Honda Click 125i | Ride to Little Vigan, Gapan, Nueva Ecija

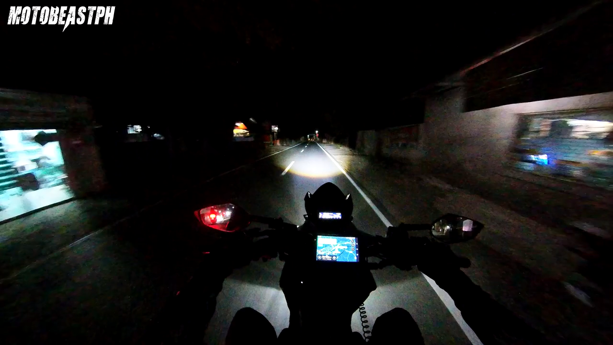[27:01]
Ah, tama, dira-diretso. Ito yung rotonda eh. Oh. Ah, rotonda, kaka na tayo. Ayun o, nag-maps na ako eh. Para hindi tayo maligaw. Ayun o. Ayun o. Kita nyo ba? Yung maps natin, ayos na. Okay, kakanan tayo dito. Hindi, dito kaliwa. Ito yung rotonda. Mali. Pwede ka pa kaliwa.
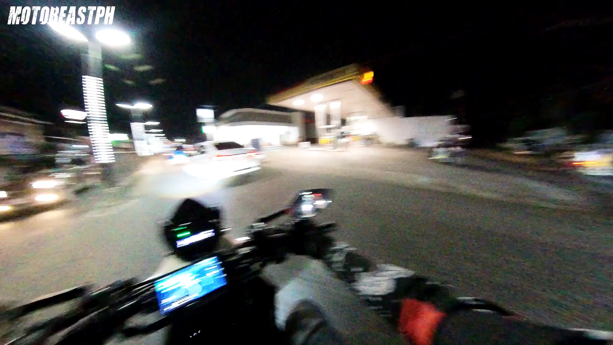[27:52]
Ganda dito sa Gapan. Ah, ayan, tama na tayo. Ah, tapos kakalan tayo. Ayun, ano, yung sinasabi ko kanina, yung mga ilaw.
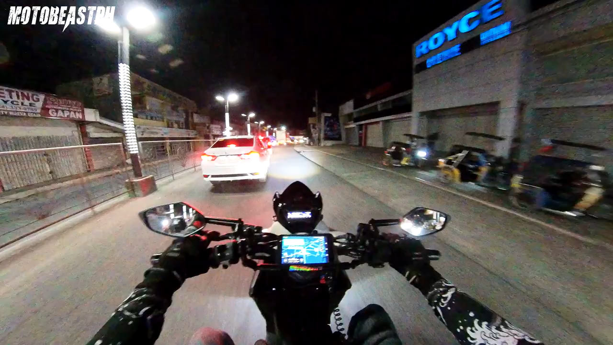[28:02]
Kanan tayo dito, no? One way to? Kanan. Kumanan yung drink, guys. Kanan ba? Uy, lalim! Ayun! Sana mapuntahan din namin yung ano no? Yung big vegan. The vegan talaga, the vegan. Ito yung legit.